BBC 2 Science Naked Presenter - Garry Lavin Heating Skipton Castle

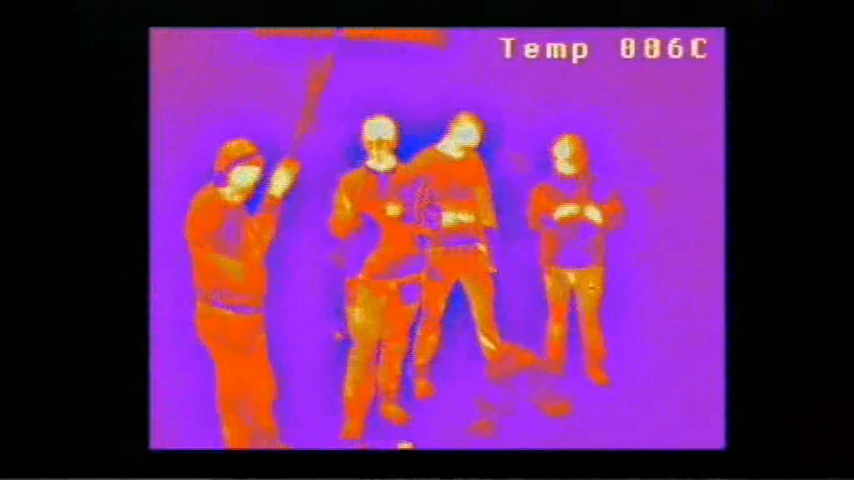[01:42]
And right away with this gizmo I find big generators of hot air.
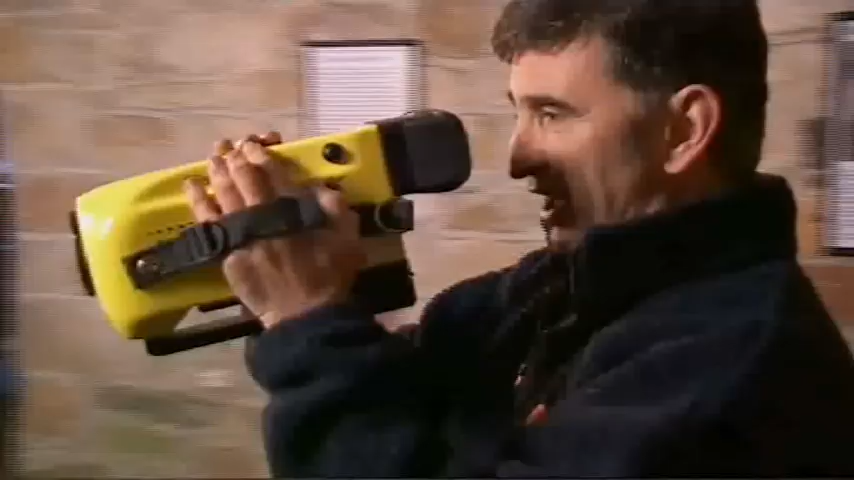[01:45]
It's the crew.
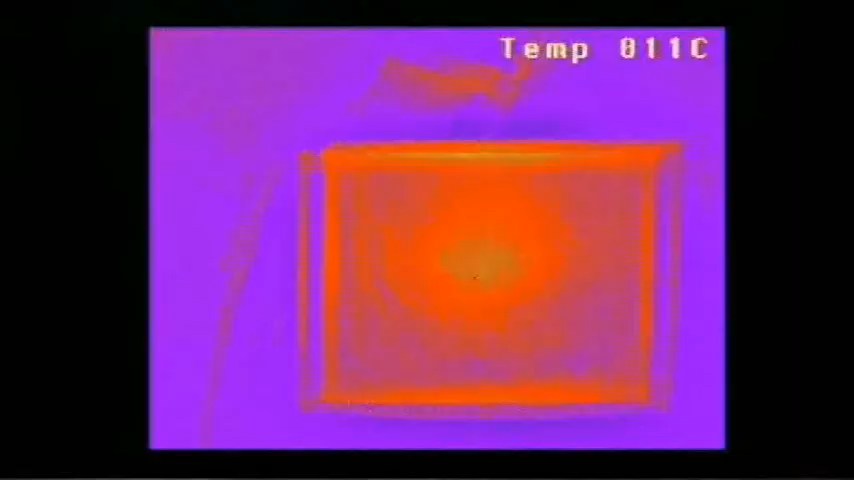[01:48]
There's the light. And what you got there? Coffee. Coffee. Well that obviously is an integral part of castle life.
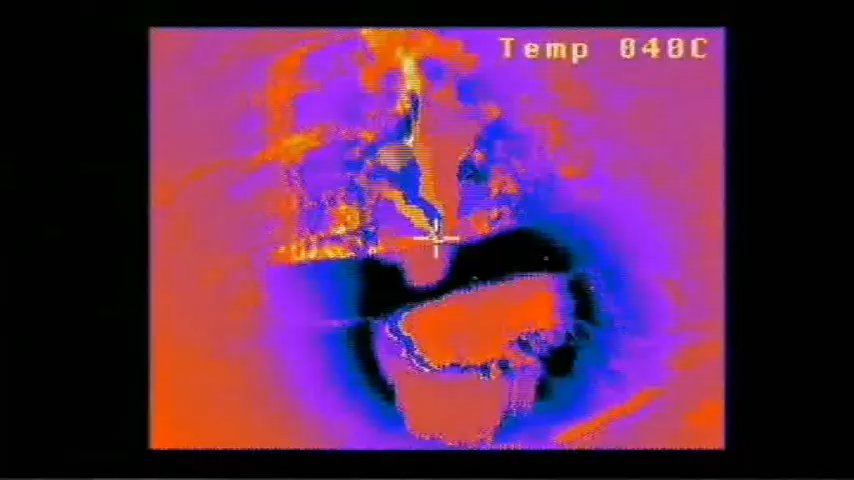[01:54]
But let's have a look round. It feels chilly. It feels like I'm outside.
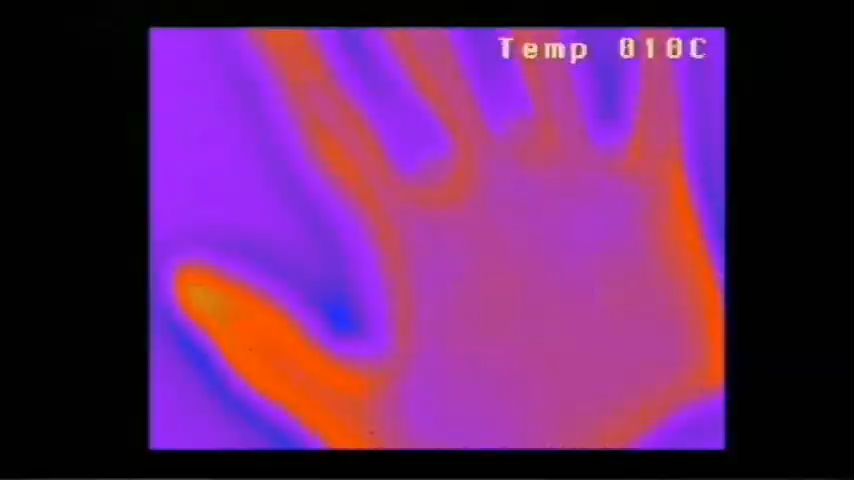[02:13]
Take it away. Residual heat is shown in the log itself. And there it is. Isn't that incredible? That's fantastic.
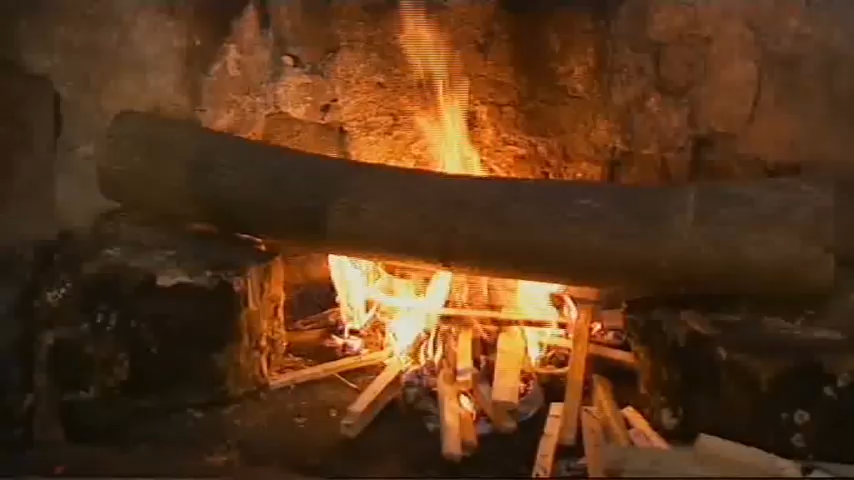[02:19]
After half an hour, the fire is becoming an intense heat source at over 500 degrees.
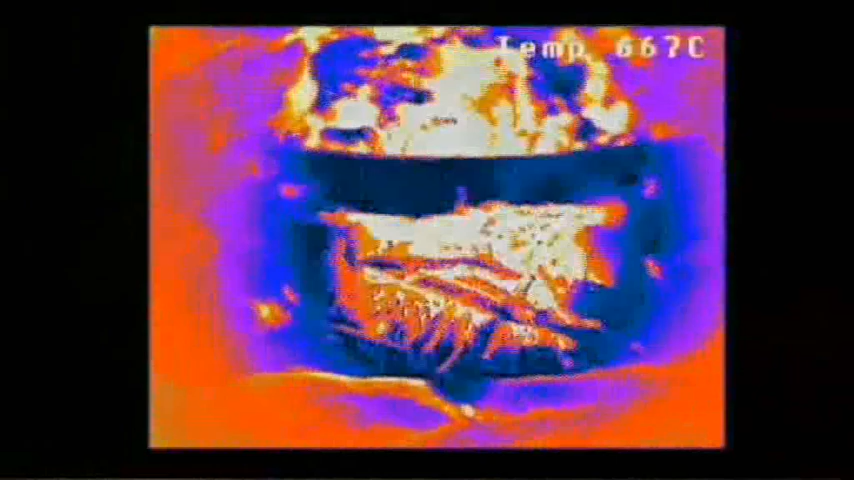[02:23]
Further away, the bricks have gone up from 5 degrees to the mid 20s.
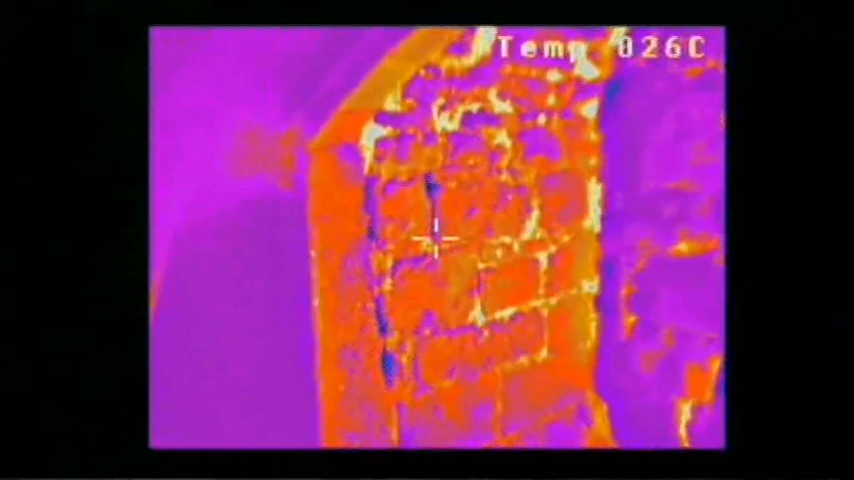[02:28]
But the fire has a long way to go to heat up all of this drafty hole.
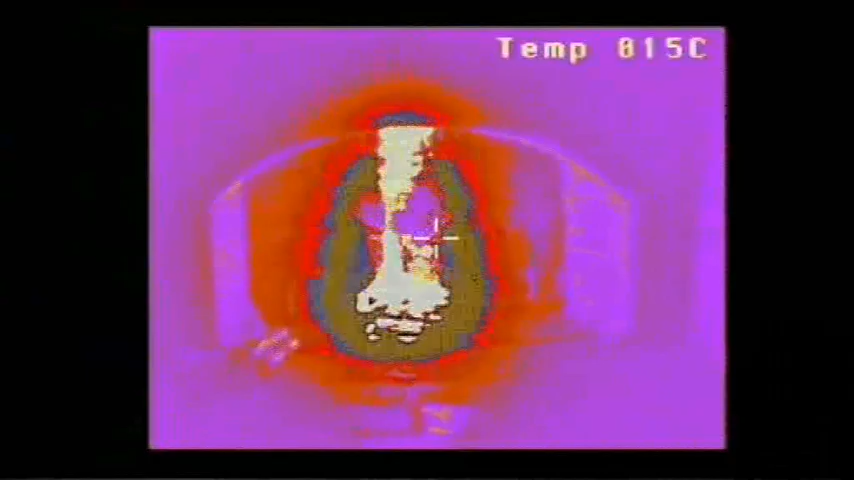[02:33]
I think you'll find the culprit is a little hole in the corner here, which is a medieval toilet.